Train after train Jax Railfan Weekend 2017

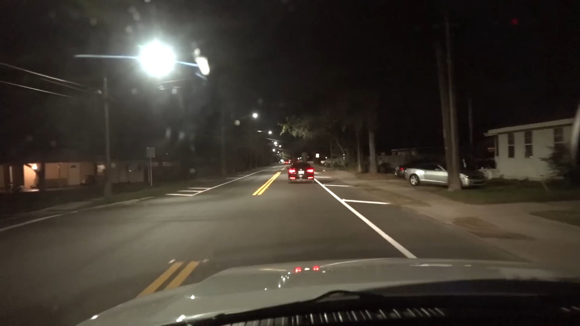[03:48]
negotiating the Friday night traffic back to the tracks I
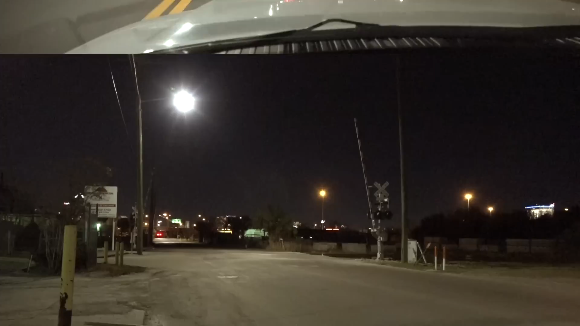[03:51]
was back at Dennis Street when the crossing signals lit up again